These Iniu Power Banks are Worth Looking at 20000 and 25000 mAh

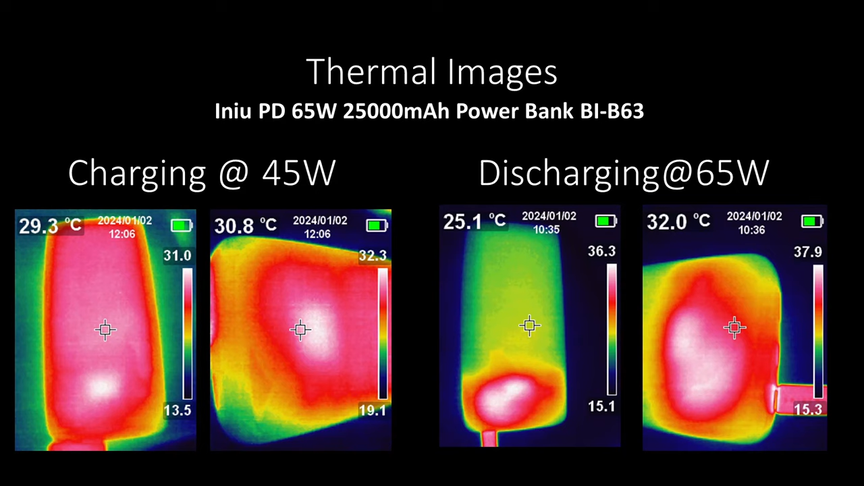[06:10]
During both the charging and discharging test, this powerbank was barely warm, nowhere near hot. This is a testament to that higher efficiency and larger battery, and making good use of it.